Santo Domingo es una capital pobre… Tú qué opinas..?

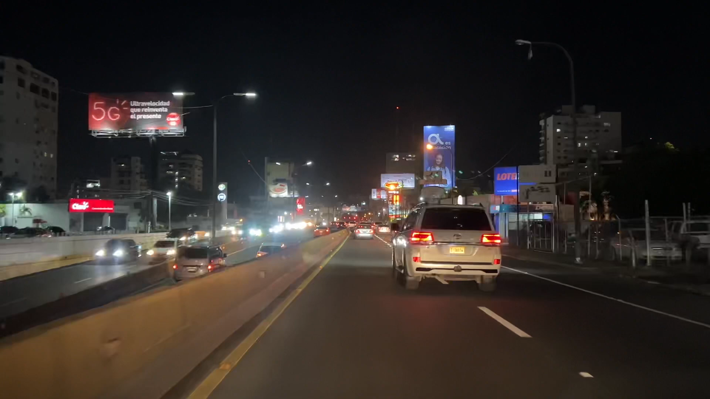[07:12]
lo bonito a la vista que se ve la verdad, cualquier punto de la capital dominicana en hora nocturna. Hago estas imágenes en este formato de 4K porque Anabel me dijo que es que más apreciable la luz, ella la separación de las formas, que las letras, venden, los colores yo vaya con este formato. Pero si Wandy, entonces me gustaría que al final del video me digan cuál es la zona que más le impresiona a ustedes por el cambio que haya podido dar desde la última vez que estuvo en la capital dominicana,